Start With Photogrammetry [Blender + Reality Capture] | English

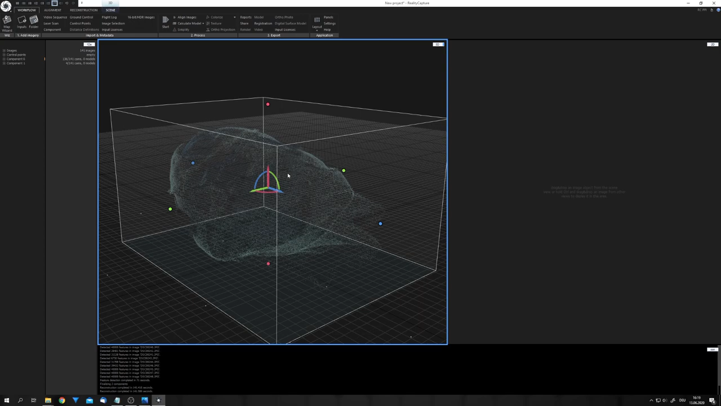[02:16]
Okay, we can already see our point cloud looks really good.